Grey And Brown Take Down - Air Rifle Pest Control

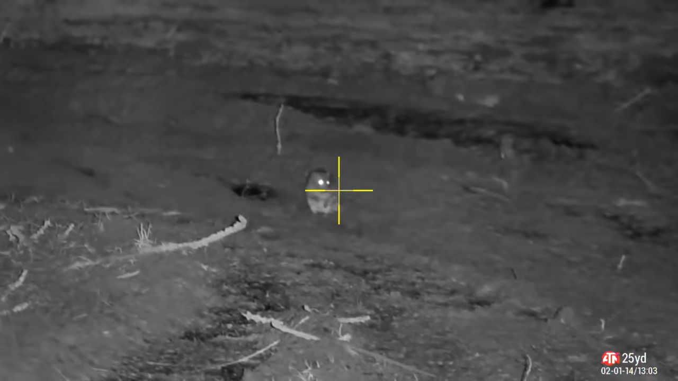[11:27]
Second shot. Just need him to settle down. Just not going to rush. I will get a chance. Because he's only walking distance if he hides. Third shot. There we go.
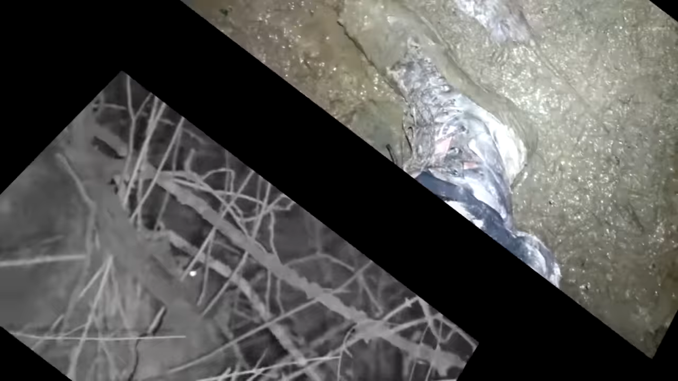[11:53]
You can see why he took it.
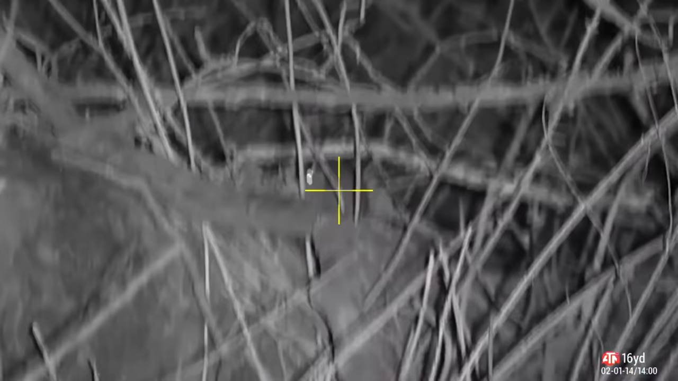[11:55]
This one wasn't in a very good position to take the shot.
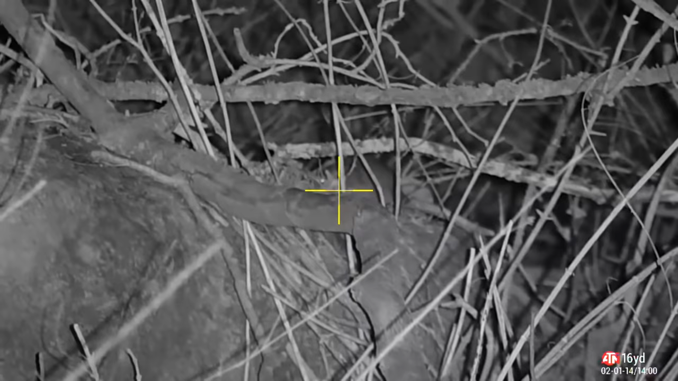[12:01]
And I had too much cant on the rifle. So I was trying to correct the cant.
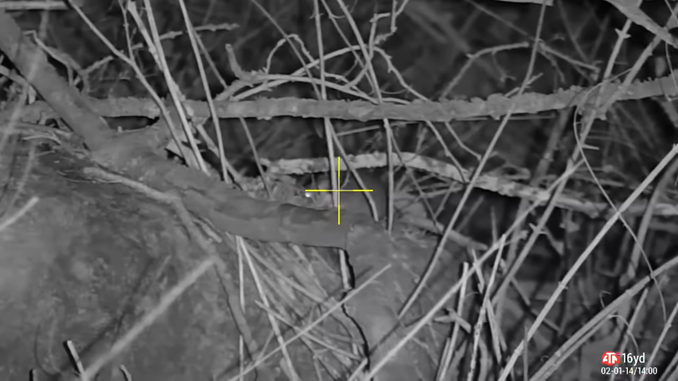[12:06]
Leaning in the mud that I was in. And before I got a chance to sort my crap out. He does a runner.
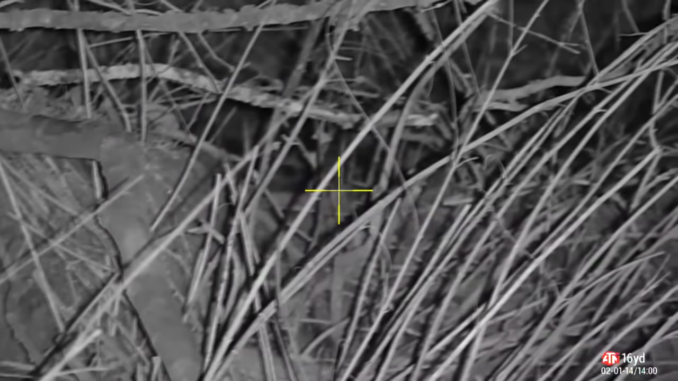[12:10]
Never mind. He will live another day.
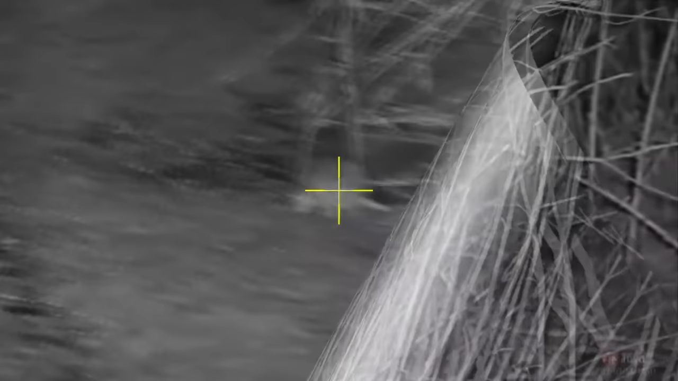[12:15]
Not only had I walked up the road.
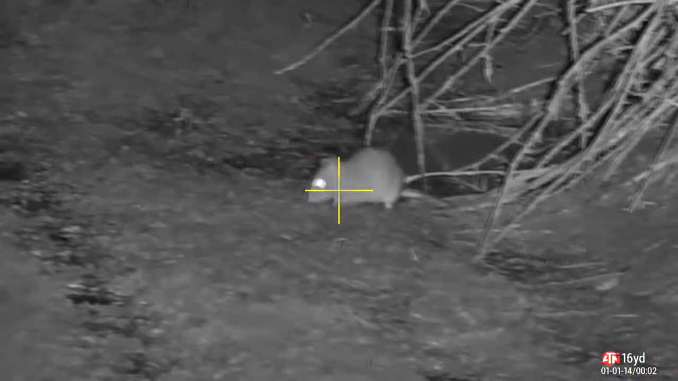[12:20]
And I shot some juveniles at the end of the track. After I had done that. I turned around and started to walk back. I was only about 5 minutes or so. And they're already coming back out from behind me. Looking for food. I offer up a pellet. He took that well I think.
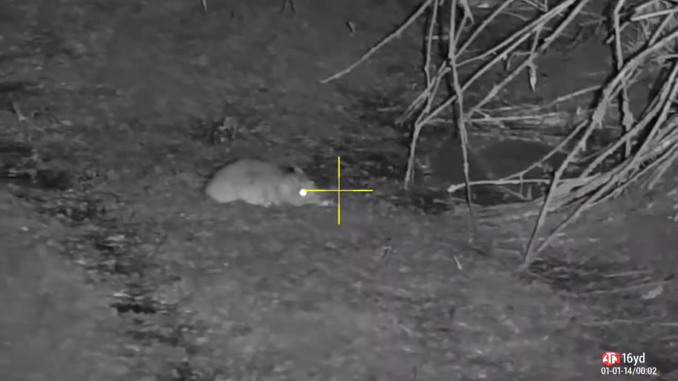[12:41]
Drop in a second shot. Just because I can. And because he went down quite quick. I saw the tail move. So I was happy. At the time it was a head shot. But he lay still for a little bit too long. So I dropped in an insurance shot. Just to be on the safe side.
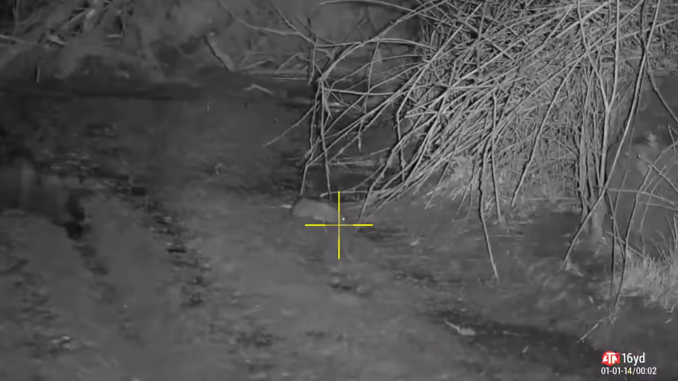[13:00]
Just a few yards further along. From where that one's taken the dirt nap. These two come out to play. One of them comes out too far. For him. Not for me. Line up. There's the shot.
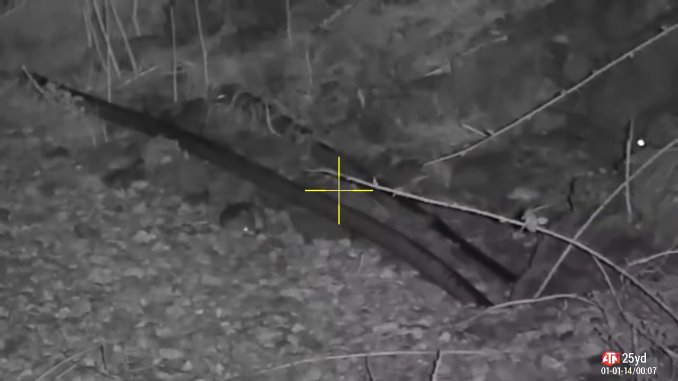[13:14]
Knocked that one straight down. The other one bolts off to the entrance of the nest.
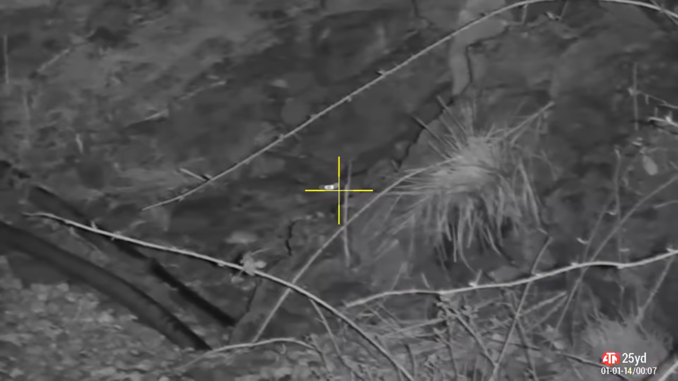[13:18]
Kind of what the hell's going on. What are you doing? Why are you jumping around like that?
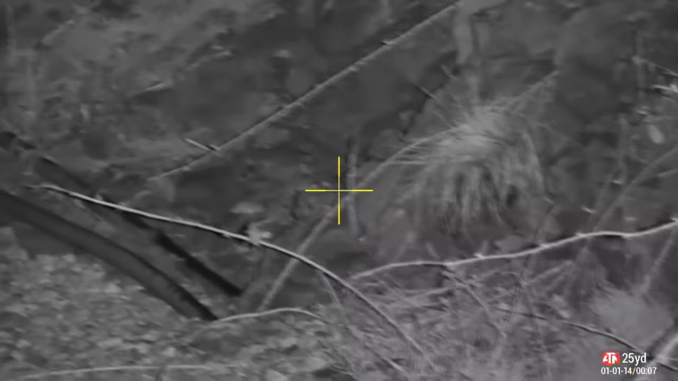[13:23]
He goes off inside to tell his mummy. And there we go. He keeled over at the foot of the nest. At the foot of the rock face.
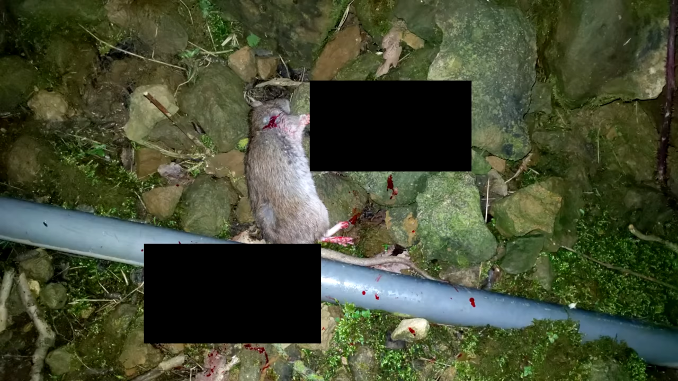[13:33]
I'm happy with that. I spotted this one by the entrance of one of the buildings.
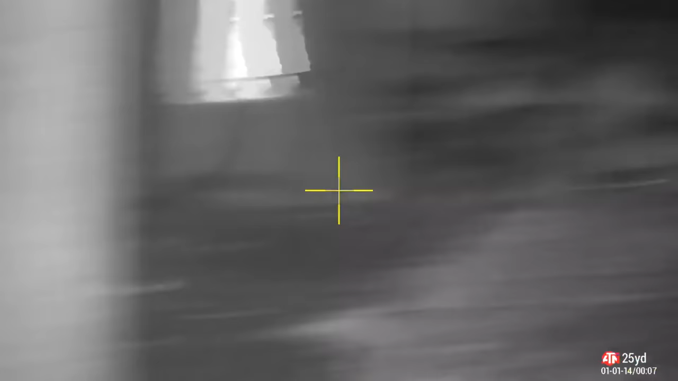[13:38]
So I pinged him. Got the distance. Ready to take the shot. And when I did take the shot.
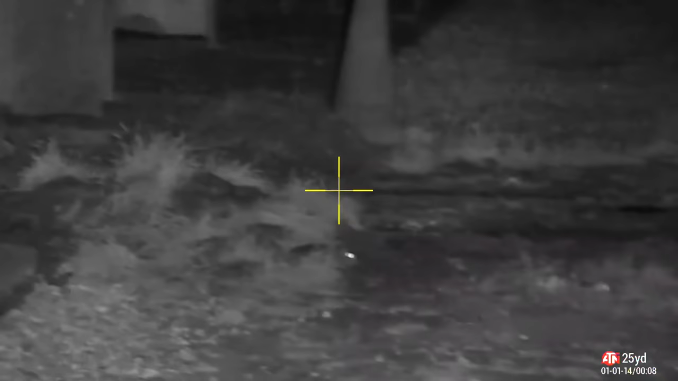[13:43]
I ended up shooting him with a puff of compressed air.
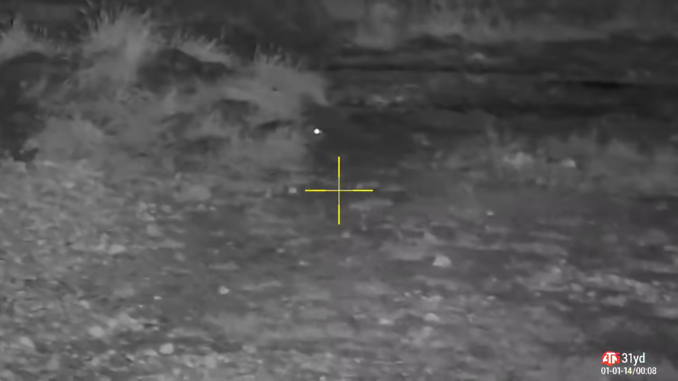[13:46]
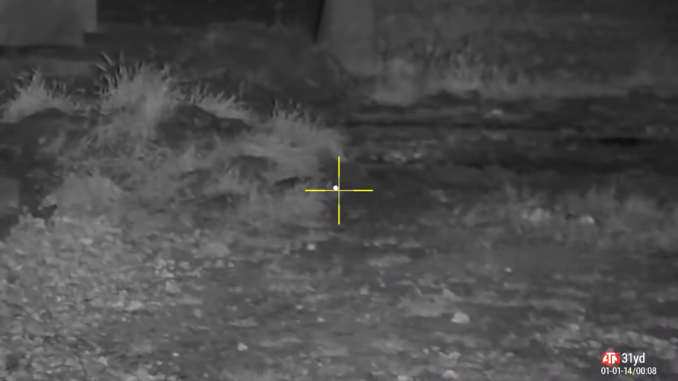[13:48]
What just happened. So I had a look. There you go. I had a look.
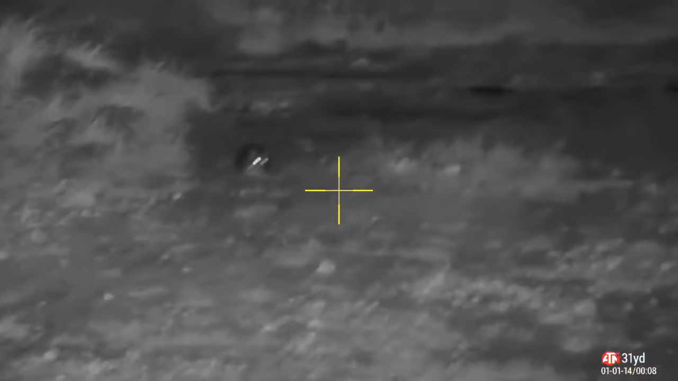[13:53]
And I thought maybe I didn't load one of the slots on the magazine. So I took a second shot. Same again.